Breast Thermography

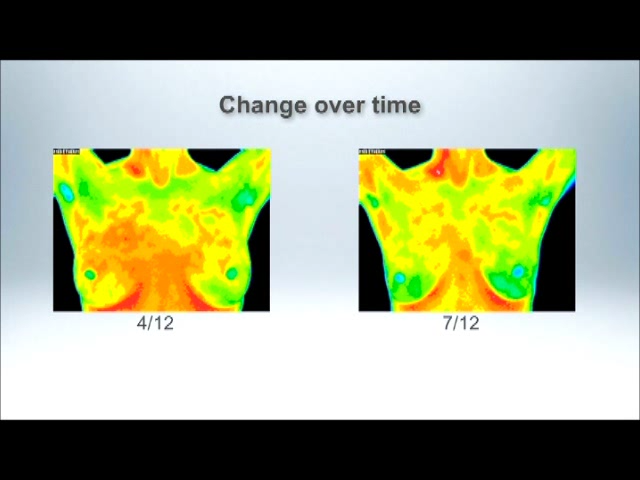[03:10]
You can see the increased hyperthermia there in both breasts. And three months later, after changing her diet, this is what it looked like.
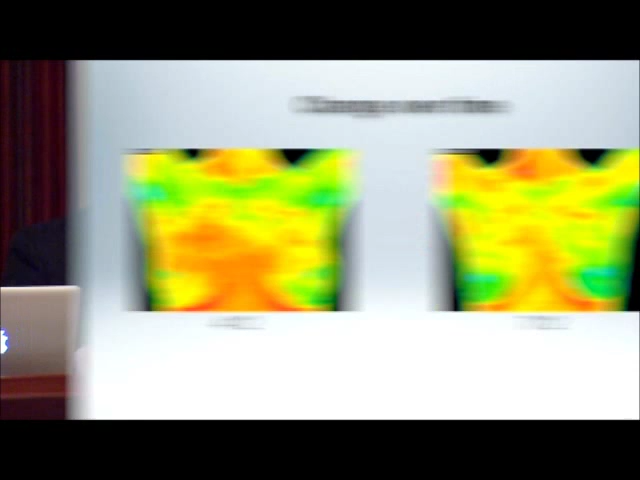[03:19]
So again, this change over time, this is information that a mammogram can't give you. A mammogram looks for disease. It's pretty good at it. But it can't do this.